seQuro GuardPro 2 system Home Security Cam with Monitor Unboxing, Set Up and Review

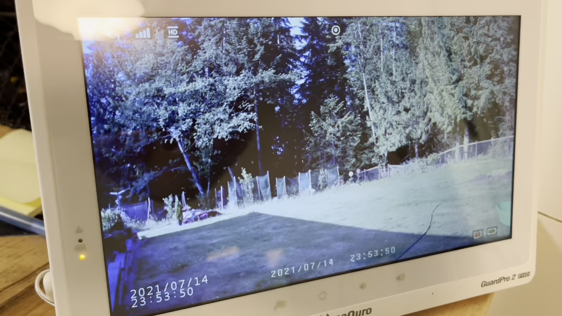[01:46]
So nice. It's nice. It gives the time on there.
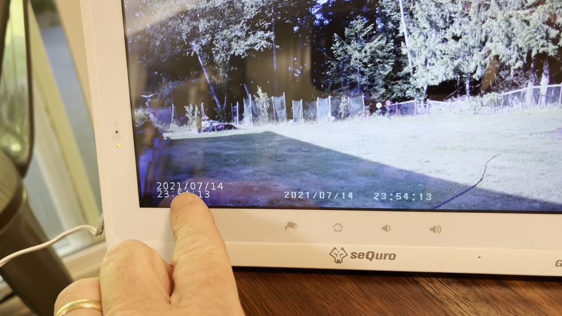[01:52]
The date's wrong, but we can adjust that. So we can push home. Oh, look at that.
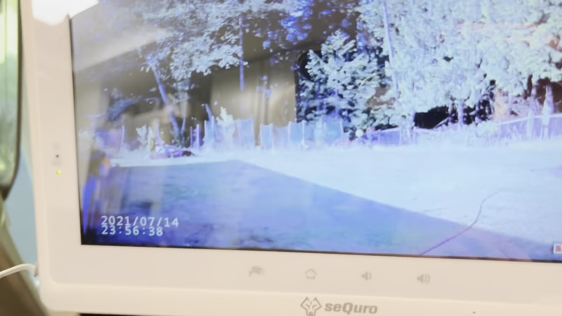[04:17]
And there's our view. Very, very nice.